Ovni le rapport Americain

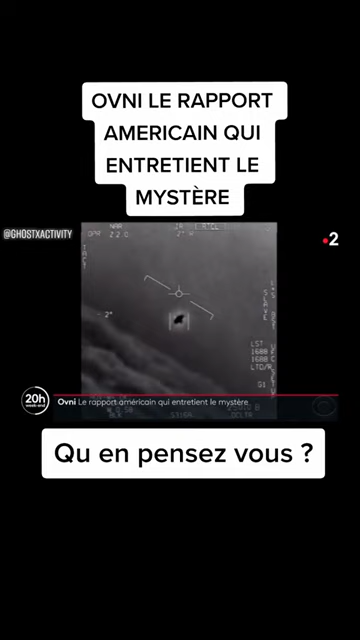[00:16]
Ça fait des rotations, oh mon dieu !
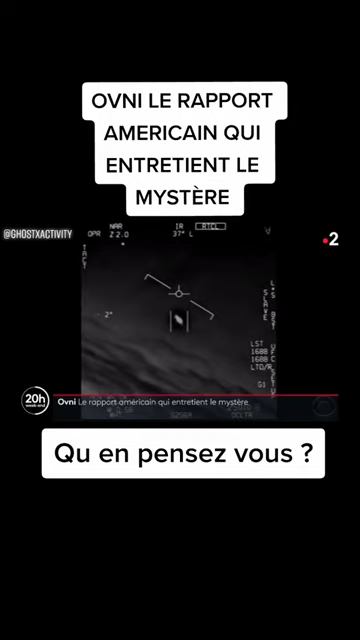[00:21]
Et ça avance contre le vent, le vent souffle à 120 nœuds, mais regarde ça !